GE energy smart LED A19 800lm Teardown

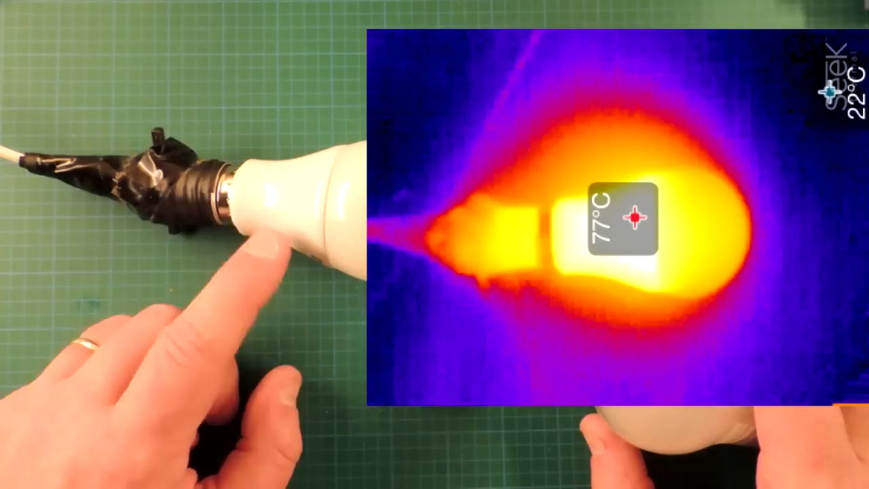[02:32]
On screen: spot 77°C
You can see the colors of the light bulb. The base here being a brighter color indicating, of course, it's warmer. And the little Seek thermal engine is telling me the hottest temperatures on the heat sink.
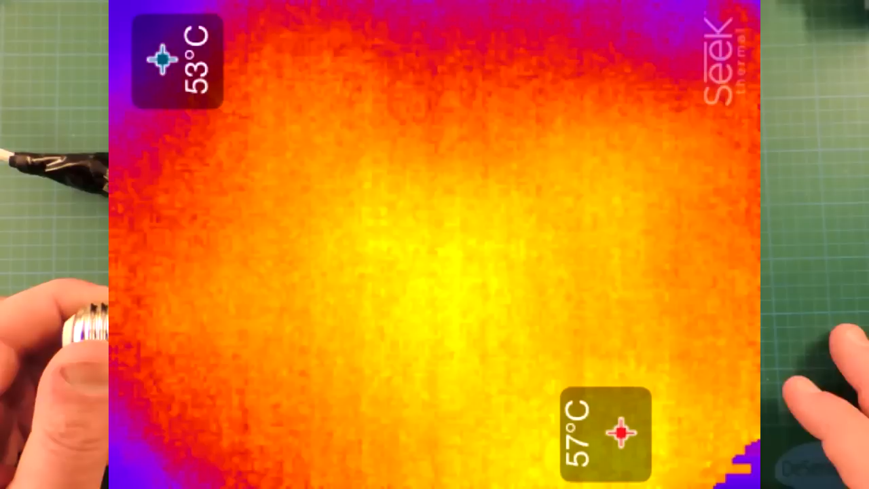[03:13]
On screen: max 57°C
On the surface of the bulb, if I zoom into another picture here, you can see the plastic is actually about 20 degrees less. So, the GE bulb is sort of showing the old school and these bulbs here with the new approach,
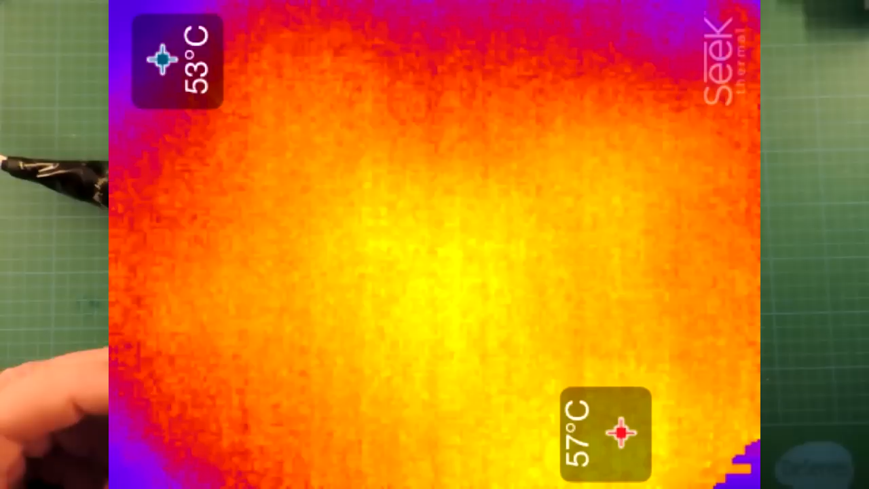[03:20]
showing a much cooler surface temperature. This is just a light pattern graph of light coming out of the bulb.